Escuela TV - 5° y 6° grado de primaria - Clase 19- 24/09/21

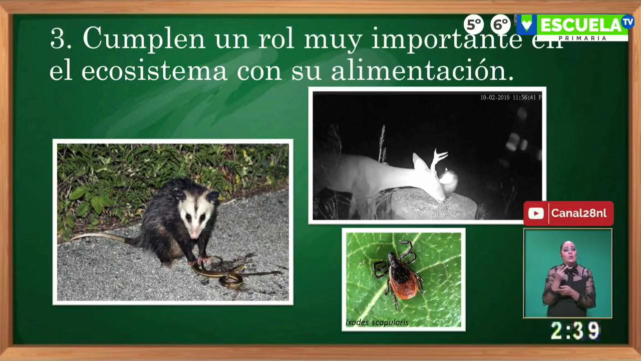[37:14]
Las garrapatas, pues sabemos que nos pueden transmitir muchas enfermedades, tanto a nosotros como a los otros animales. Como por ejemplo, aquí vemos la garrapata Ixodes capularis, que es la famosa garrapata que transmite la enfermedad de los venados. Entonces, son muy, muy importantes el poder nosotros cuidarlos para que precisamente nos ayuden con esas plagas y con otras incluso,